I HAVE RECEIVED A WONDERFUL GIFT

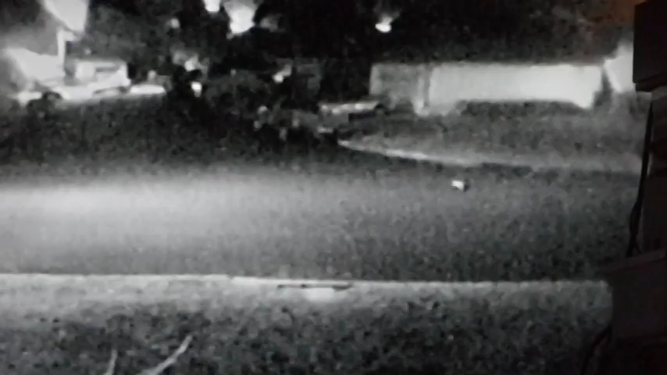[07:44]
It runs like a skunk. I'm not sure. What do you think that is? Could be a big possum.